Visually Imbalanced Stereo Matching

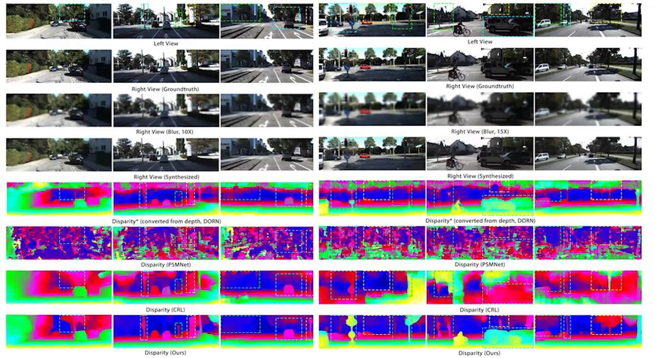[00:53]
Our framework can provide phase 4 disparity results on KITI data set and also generalize well on real-world mobile data set.